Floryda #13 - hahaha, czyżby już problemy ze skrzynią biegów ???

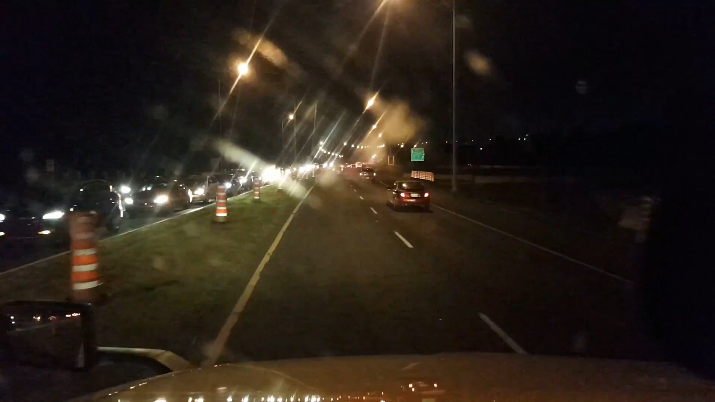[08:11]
Zaczyna się robić korek z drugiej strony. Jest 10:10 wieczorem. Zamykają tutaj konstrukcję, czy zamykają konstrukcję cały czas, są na tym moście. Most Mercier, który jedzie na wyspę. Na wyspę Montreal. Akurat się załapałem, zanim jeszcze, kurde, tutaj będzie jakiś korek z mojej strony, chociaż nie chcę za szybko mówić,
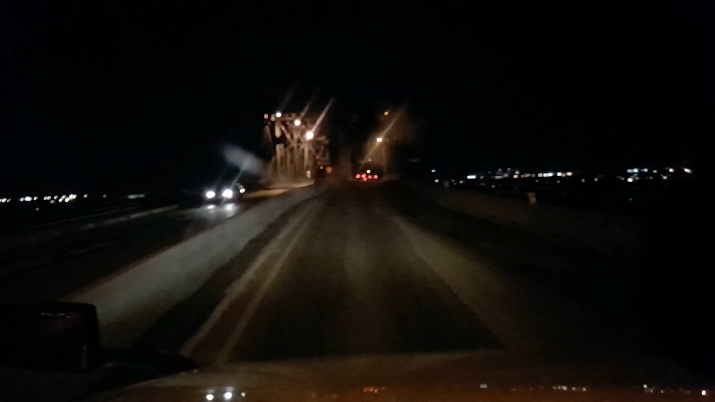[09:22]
to jest ok, więc wyjeżdżamy oficjalnie na wyspę Montrealu. Ja mieszkam, posłuchajcie, tutaj nie będzie tego widać, ale ja mieszkam tam, gdzie są te światła po prawej stronie, tuż przy rzece. O, z drugiej strony już jest jeden pas, czyli tutaj jeszcze z tej strony jeszcze nie zdążyli zamknąć pasa.
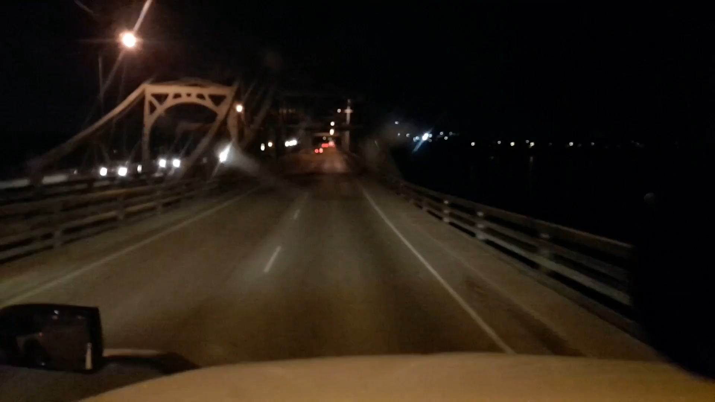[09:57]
jeszcze nie zdążyli zamknąć. Tak, z drugiej strony już zamknęli, więc udało mi się.
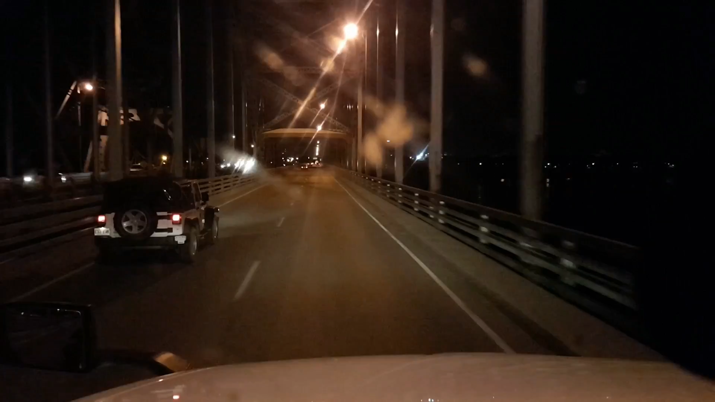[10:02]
Patrzcie, no bo to już korek się robi, no. Początek. Ale mówię. Zaczyna się. Mi się jeszcze udało, więc chociaż mówię, nie chcę krakać, bo mam jeszcze do przejechania kilka takich kawałków autostrady, na których też może być nieciekawie, szczególnie mówię, przez konstrukcję. Dobra, ja mieszkam tutaj po prawej.
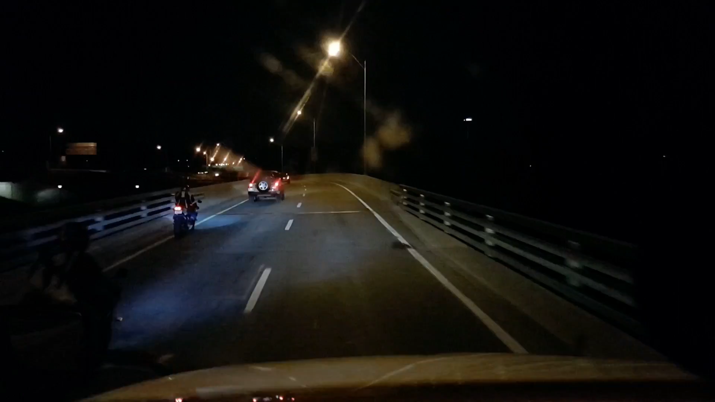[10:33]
Mostki, nie ścinać mnie. Tiger jedzie! Więc normalnie tutaj do mojego domu, na tym gdzie mieszkam, tu by się zjeżdżało. Tu by się zjeżdżało na prawo. Cztery ulice dalej mieszkam, nie? Dosłownie blok przy samej rzece. Mieszkam tu jeszcze przez, który dzisiaj?
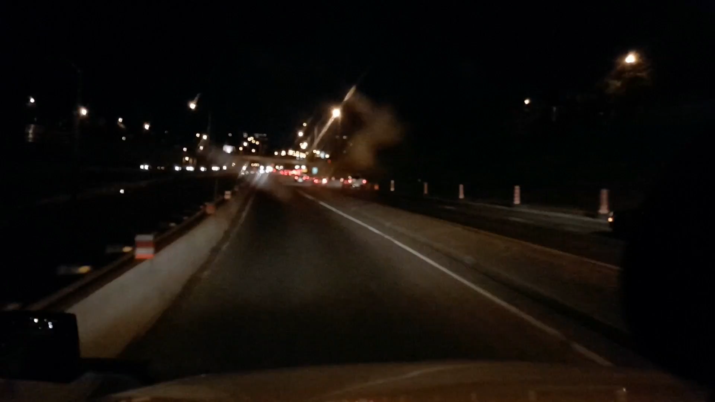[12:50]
jakieś roboty. Tutaj roboty są od kiedy ja pamiętam. Ale jak oni to zburzą, nie wiem w jakim zakresie oni to chcą zrobić, nie? Ale to będzie. To jest tragedia, to jest tragedia. Zobaczcie, jest 10 wieczorem. Nie jest tak źle, no. Ale to konstrukcja, to wszystko jest konstrukcja. Montreal to jest jedna wielka. Znaczy jeden wielki plac konstrukcyjny.